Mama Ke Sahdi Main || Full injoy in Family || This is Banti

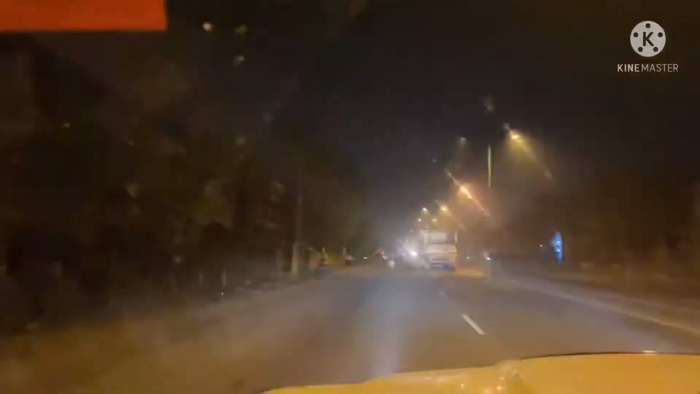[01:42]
अभी बरसात हो रहा है, अभी देख सकते हो बहुत ही बरसात हो रहा है,